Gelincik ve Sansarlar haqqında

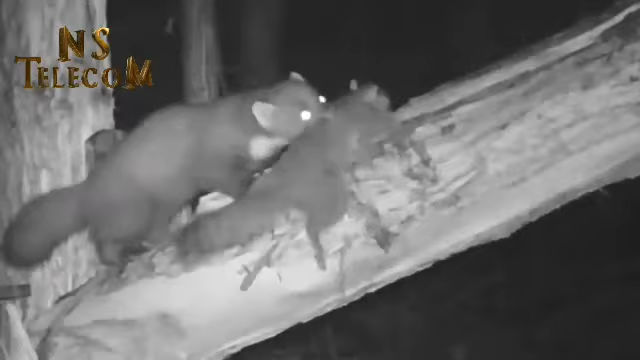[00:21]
Eğer bu iki kuzeni iş üstünde görmek istiyorsanız doğru yerdesiniz.
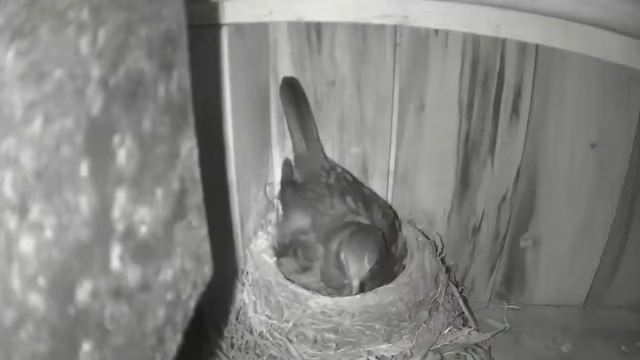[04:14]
Buradaki anne kara tavuk yavrularının bekasından sorumlu. Ama yine de gece vakti birkaç dakikalığına da olsa yuvayı boş bırakması gerekiyor. Annenin gittiğini gören sansar kafasını yuvadaki boşluktan içeri sokuyor ve başıboş yavruları bir bir yemeye başlıyor.
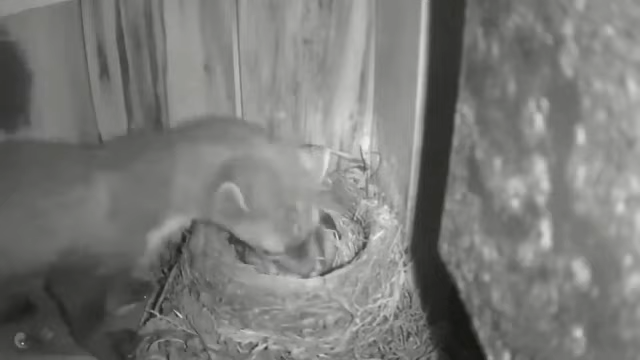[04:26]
Ta ki yuvada hiç yavru kalmayana dek.
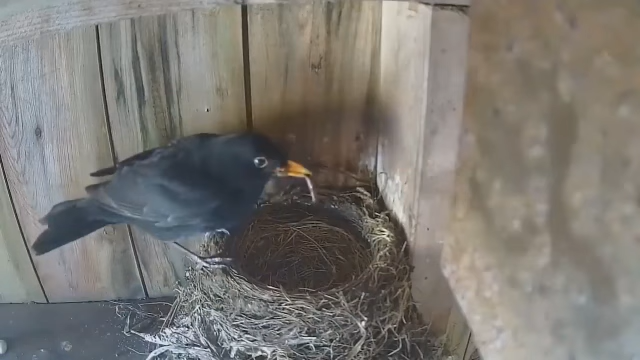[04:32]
Devamındaysa kara tavuğun yuvasına döndüğü ve yuvayı bomboş bir halde bulduğu görülüyor. Yuvayı çok yanlış zamanda boş bıraktı desenize. Buradaki kerkenez ve dört yavrusu sakin bir akşam geçiriyor.
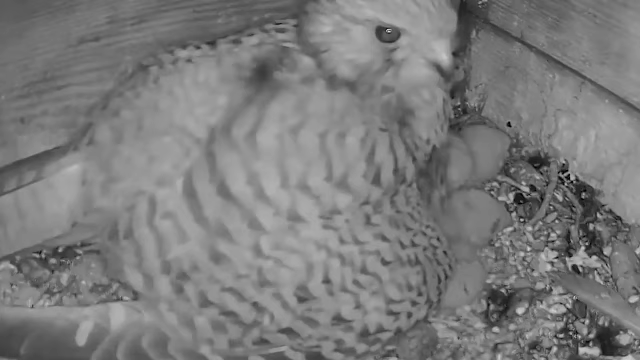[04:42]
Birazdan başlarına geleceklerin farkında değiller tabi. Sansar işe başlıyor.
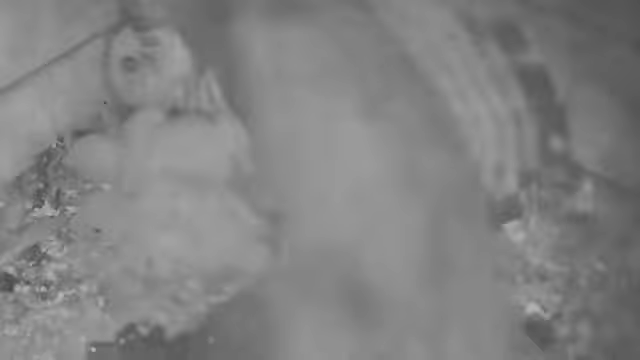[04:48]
Yuvaya dalıyor ve anne kerkenezin üstüne zıplayarak onu boğuyor. Sansarların avlarını boğarak öldürmeyi sıkça
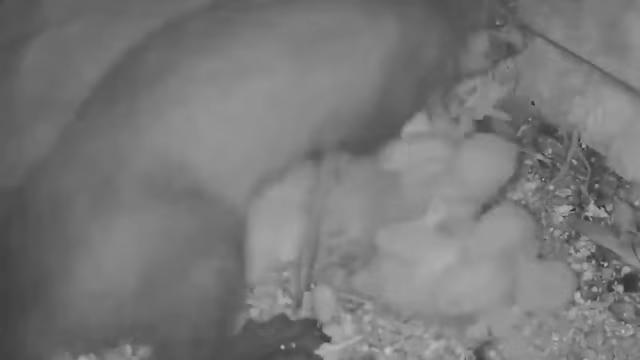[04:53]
tercih ettikleri aşikar ama sansar yuvayı terk ettiğinde anne kerkenezin henüz ölmediği görülüyor.
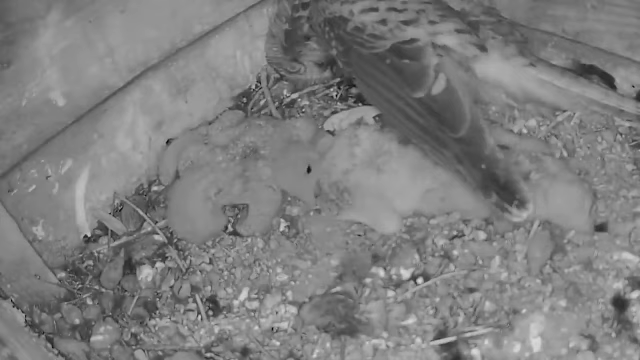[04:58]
Yavrular da orada. Sansar tekrar geldiğinde ise hiç vakit kaybetmeden yavruları bir bir yuvadan almaya başlıyor. Son olarak anne kerkenez öldü mü diye kontrol ederken kalan yavruları toplamaya devam ediyor.
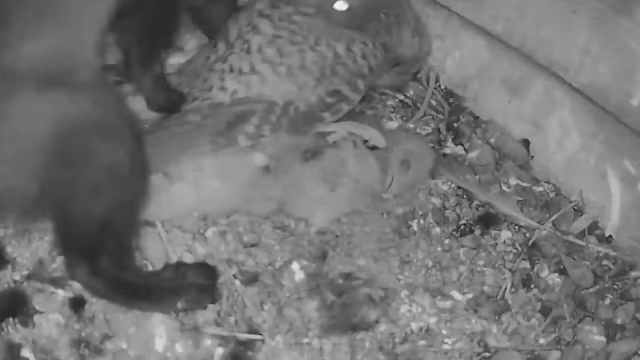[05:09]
Sonra anneyi de alıp oradan ayrılıyor.
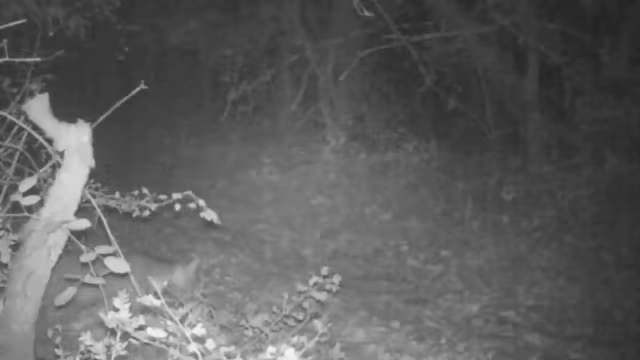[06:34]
Biraz uzun sürse de yemi yiyen yine sansar ve bir tilki oluyor. Ağaç sansarı ve sincap.
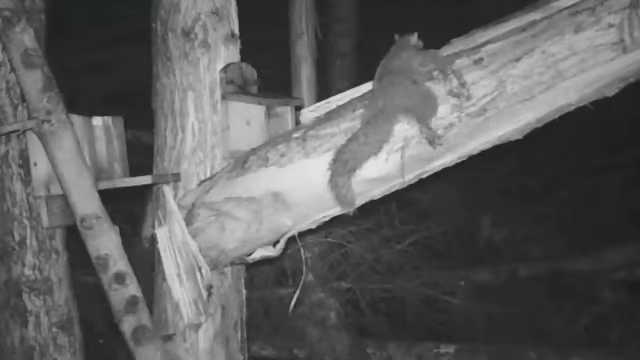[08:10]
Sadist bir birey sansarın nasıl davranacağını gözlemlemek için bir sincapı öldürmüş ve ağacın dalına çivilemiş. Sansar geliyor sincapı alamayınca da gidiyor. Geçelim. Gelincik ve Marmot Kamerayı tutan ablamız çoluğu çocuğu almış ve dağlara kamp yapmaya gitmiş.